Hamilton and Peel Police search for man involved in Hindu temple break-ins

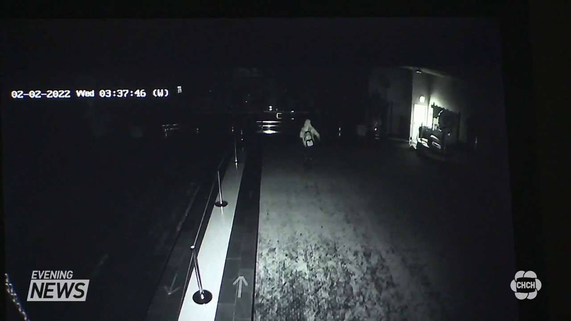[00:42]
This surveillance video from the temple shows a person running to the front and stopping at the donation box briefly before hiding behind these idols they used to worship. After a few minutes, they return to the donation box.
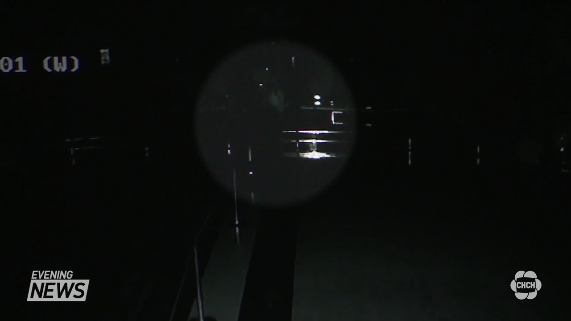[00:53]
They stay there for several minutes before picking up the box, but then put it down in front of another statue.